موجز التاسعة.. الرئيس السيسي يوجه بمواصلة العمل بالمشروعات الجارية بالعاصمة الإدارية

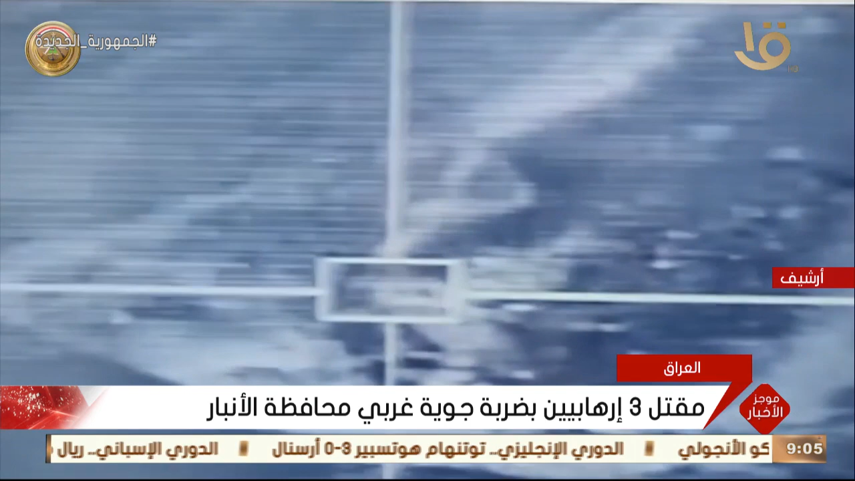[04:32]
وبالتنسيق مع قيادة العمليات المشتركة تم توجيه ضربة جوية من قبل طائرات F-16 التابع للقوة الجوية العراقية استهدفت نفقا بداخله عناصر داعش الإرهابية في الأنبار